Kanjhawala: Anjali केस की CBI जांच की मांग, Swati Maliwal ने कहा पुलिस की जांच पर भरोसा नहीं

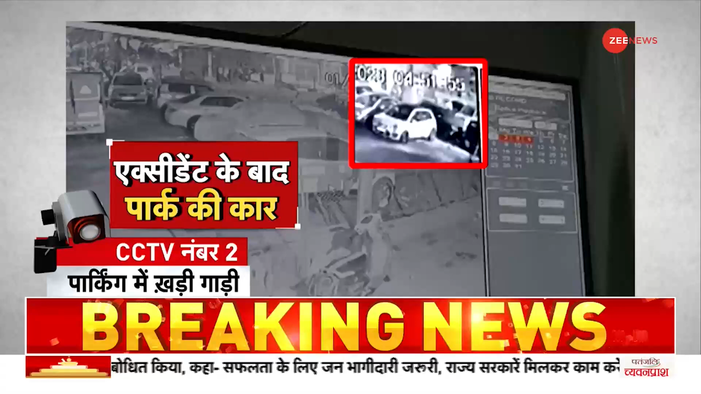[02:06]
और अब सबसे नया CCTV आरोपियों की पहली तस्वीर
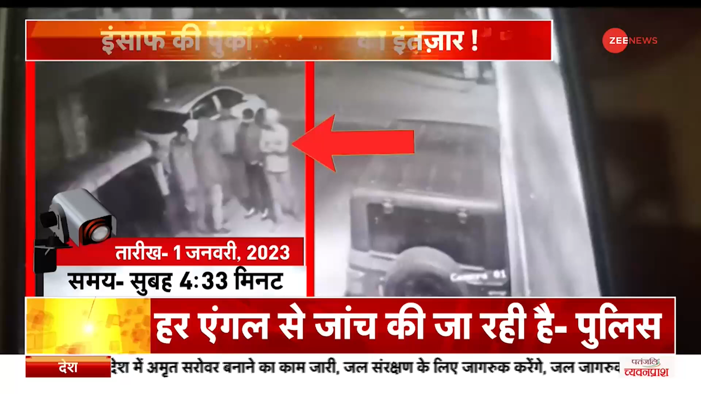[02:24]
दिल्ली के कंजावला केस का ये अब तक का सबसे बड़ा CCTV सबूत है ऐसा वीडियो जिसमें दिल्ली को हिला कर रख देने वाले इस मामले के सभी आरोपि एक साथ दिख रहे हैं
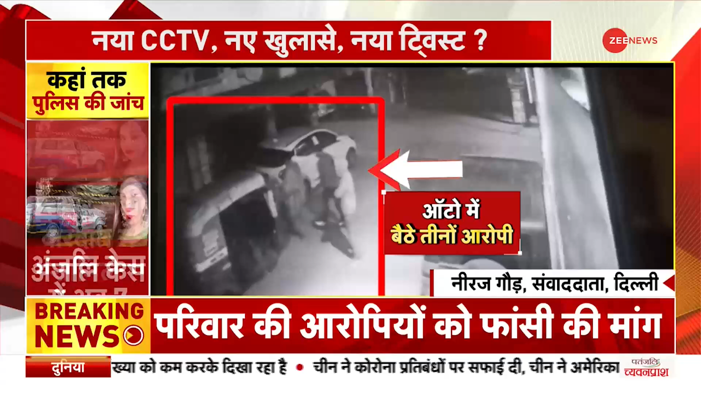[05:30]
कंजावला केस में ये अब तक का पहला ऐसा सिस टीवी है जिसमें सभी आरोपी एक साथ मजब आ रहे हैं पहली बार आरोपी जीनियूस पर है और इस वक्त मैं मौजूद हूँ दिली के
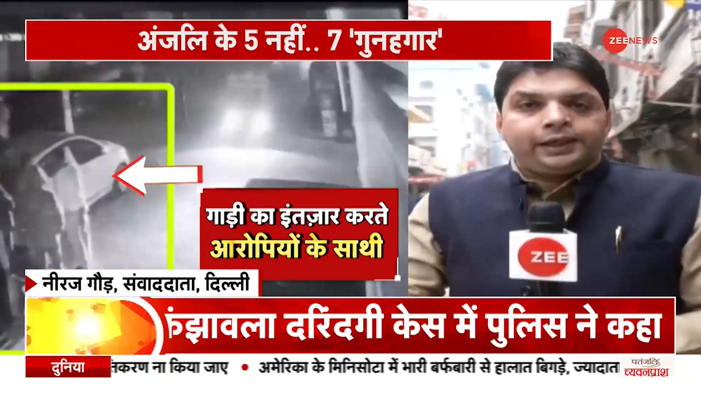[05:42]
रोहनी सेक्टर के वन में और डी ब्लोक में यही वो इलाका है जहां पर जो कार सवार है जो
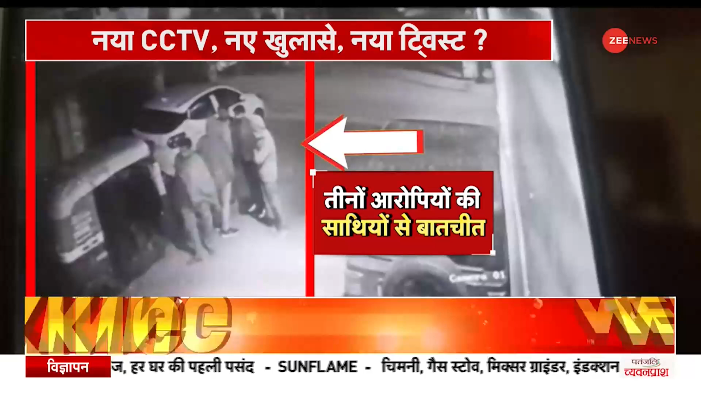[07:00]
उतर रहा है वह मनोज मित पीटल है जिसको सीचे टीवी फोटेज में साफ तोर से देखा जा सकता है